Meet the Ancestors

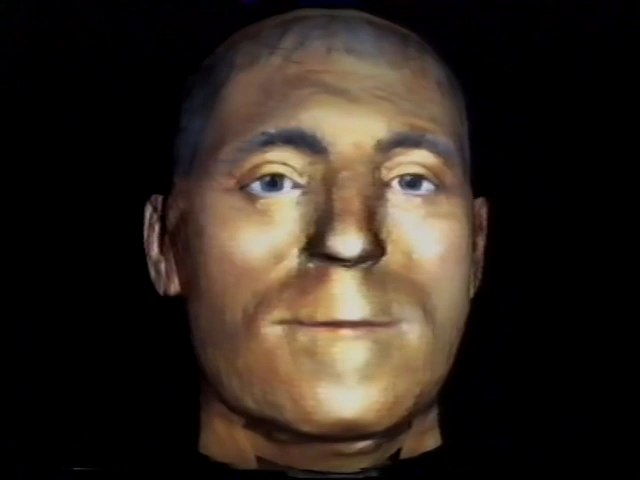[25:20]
Absolutely, absolutely, including the shadows and the other depth cues that you get from using this technique of rendering the images.